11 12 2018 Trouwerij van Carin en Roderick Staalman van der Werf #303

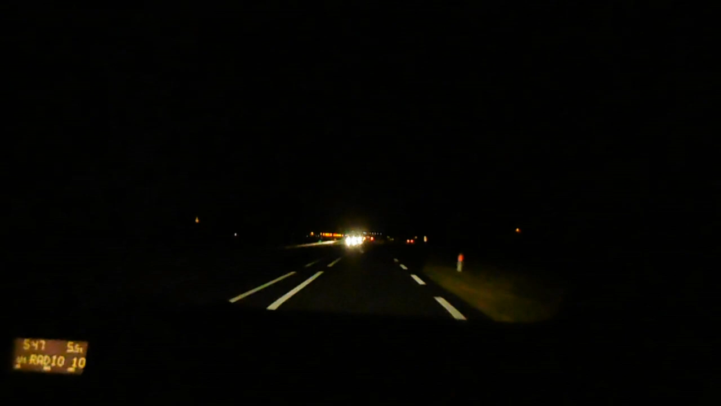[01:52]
5 uur 48. Kijk, daar staat het in. Kunnen jullie het lezen? Ik zie het zo niet, maar langdurig kan je het lezen, ja. Dus ja, onderweg naar Den Haag. Waar rijden we nu? Weet ik ook niet. Het zand. Oh, bij het zand. Ja, ja. Een dorpje onder Den Helder. Oh, een dorpje onder Den Helder.